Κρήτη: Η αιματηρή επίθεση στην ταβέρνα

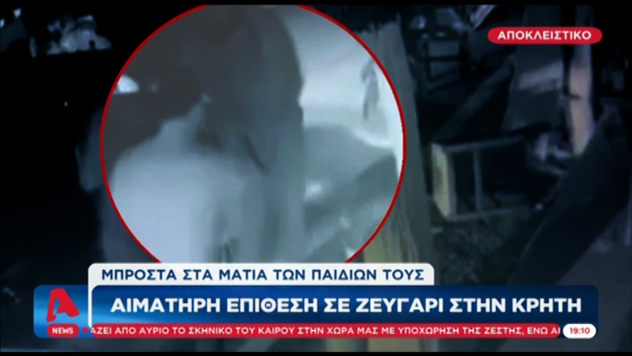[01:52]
Ο τραυματισμένος στο γόνατο δράστης μεταφέρει σηκωτός από τους φίλους του στο αυτοκίνητο. Εμφανίζεται τότε ακόμη ένας άνδρας με πιστόλι στο χέρι. Ένας άλλος κλησιάζει το θύμα όχι για να το βοηθήσει, αλλά για να σπρώξει τα πόδια του από το δρόμο και να διαφύγουν οι δράστες με το αυτοκίνητο. Το θύμα μεταφέρεται στο νοσοκομείο σε κρίσιμη κατάσταση και διασωληνώνεται στη Μονάδα Τατικής Θεραπείας. Έχει δεχτεί συνολικά τρεις σφαίρες, στην κελιά και στο θόρακα.